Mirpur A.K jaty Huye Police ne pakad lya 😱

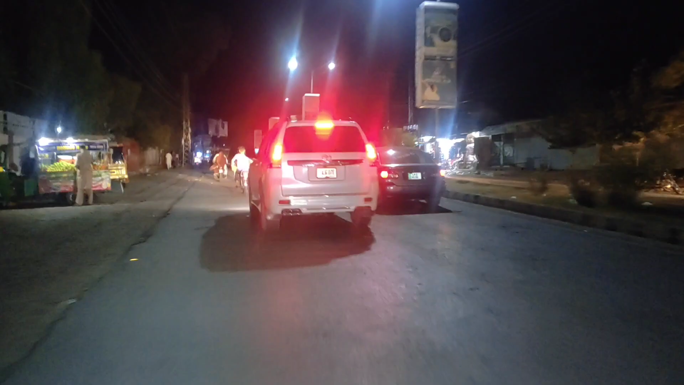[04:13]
तो लें जी अल्हम्दुलिल्लाह से हम पहुंच गए आज़ाद कश्मीर, और ये जी हमारा सफर आगे बाइक पे शुरू हो चुका है।
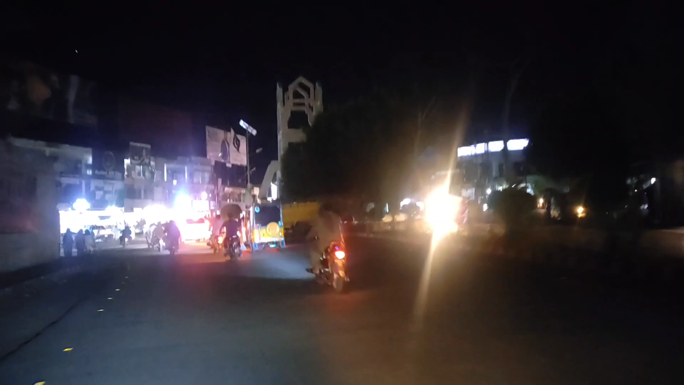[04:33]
चौक शहीदा, ये जी चौक शहीदा भी हम पहुंच चुके हैं, और यहाँ बहुत सारे पहाड़ भी हैं,